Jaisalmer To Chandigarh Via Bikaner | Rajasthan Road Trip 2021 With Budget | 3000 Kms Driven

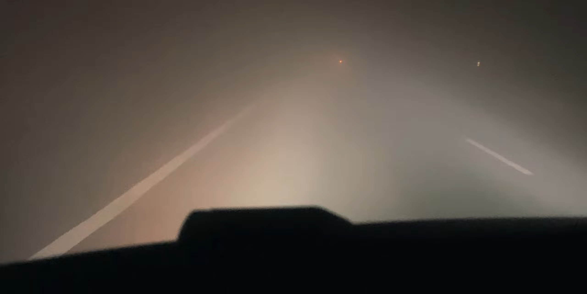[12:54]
यहां पर बहुत जबर्दस धुन्द हो गई है मतलब ऐसी धुन्द होगे कि एक फिट भी नहीं दिखाए देरा वह रोड के साइड में जो वाइट वाली लाइन होती है उसको फॉलो करते करते हम लोग थोड़ी दूर तगा है लेकिन ड्राइफ करना इंपॉसिबल सा